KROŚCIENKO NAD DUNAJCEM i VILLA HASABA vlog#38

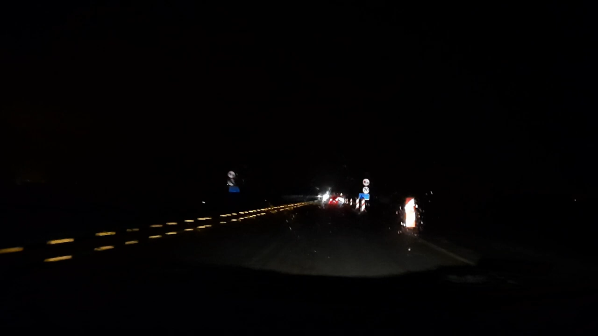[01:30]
Takiego wiatru to ja jeszcze na drodze nie spotkałem. Targało mi furą tak na lewo i prawo, że po prostu masakra. Deszcz lał jak z cebra.